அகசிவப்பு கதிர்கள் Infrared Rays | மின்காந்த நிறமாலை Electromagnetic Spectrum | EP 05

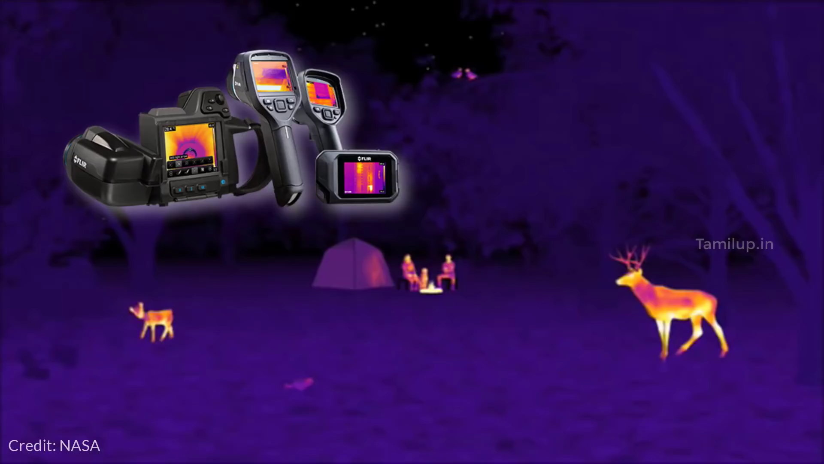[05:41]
இதை பயன் படுத்தி اடுக்கற படங்களுக்கு பேருதான் Thermal Imaging அல்து வெப்போறுவாக்க படம்
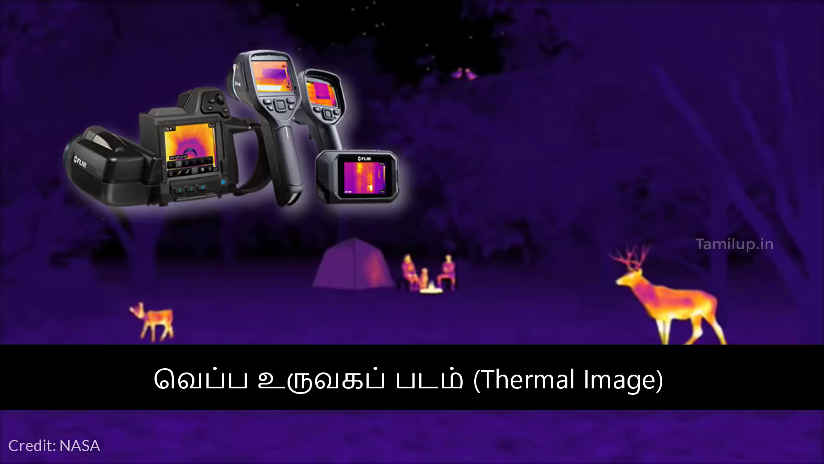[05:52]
சாதார்ன வெப்பனயலையில் மனிதன் உடிய் одинக்கும்பு 10
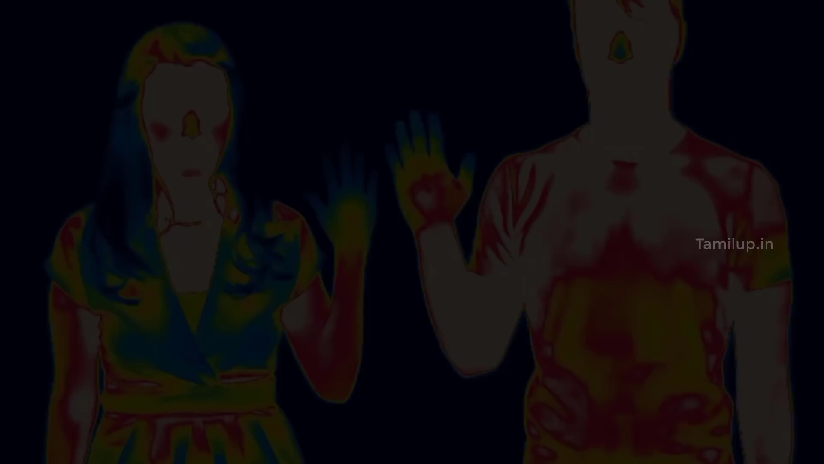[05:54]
μικRoமிடர் அலை நில தொடை இருக்க ஆகச்சுவுப்பு கதுருகளை வெளி இடும் இதை படங்பிடிக்க ஆகச்சுவுப்பு கதுருகள உனரக்குடியений settlement